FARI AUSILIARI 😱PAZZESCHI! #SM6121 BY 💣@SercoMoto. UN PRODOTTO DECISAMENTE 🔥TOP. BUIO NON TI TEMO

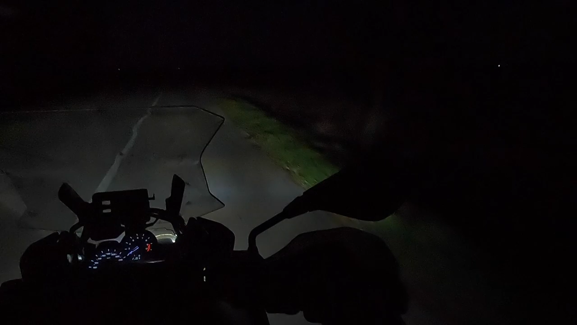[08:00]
il faro a led e le luci bmw adesso vi faccio vedere questa è con la luce piccola diciamo così la luce leggera soft
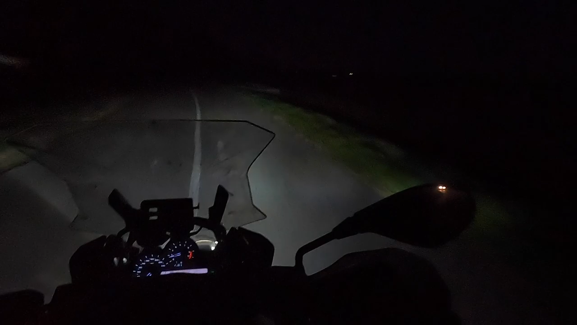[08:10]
questa è con la luce media questa è con luce strong si fa giorno poi se chiudo tutto posso andare facciamo passare la macchina aspettate un attimo facciamo andare la macchina avanti adesso invece su con l'altro pulsante
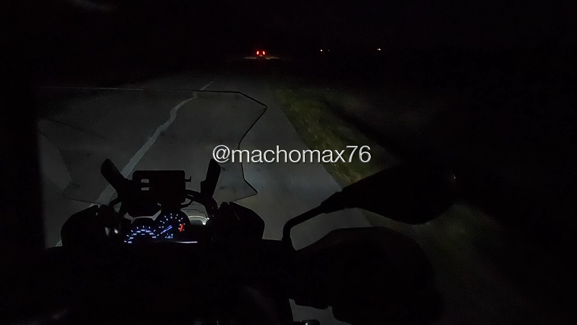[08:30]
io posso fare l'effetto strobo posso fare così posso fare così e
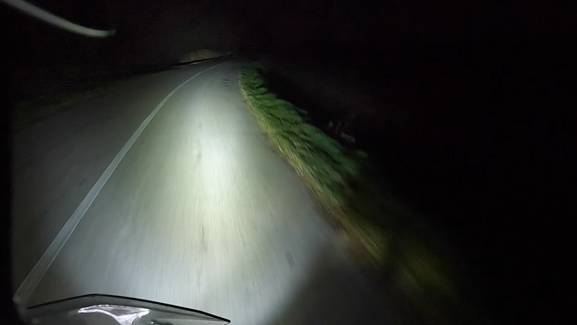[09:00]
si fa letteralmente giorno e giorno e tutto ciò è impressionante la potenza di fuoco questa è la luce bassa con la luce bassa fa più dei faretti bmw posso fare luce media ed è tanto e quasi fa giorno ragazzi questa è la potenza di fuoco che hanno questi faretti qui se poi lo fa l'effetto strobo nella discoteca c'è anche adesso torniamo a casa viango andiamo a montare il video ragazzi